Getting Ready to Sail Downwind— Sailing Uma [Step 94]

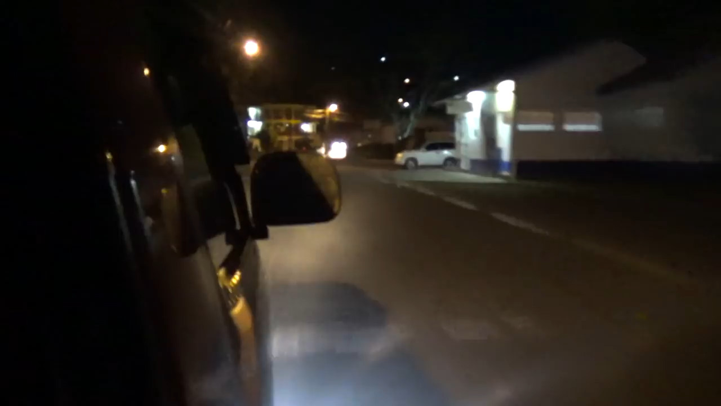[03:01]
That night, the local yacht club was organizing a cruiser's get-together, so we hopped in a fancy taxi and headed over for some live music,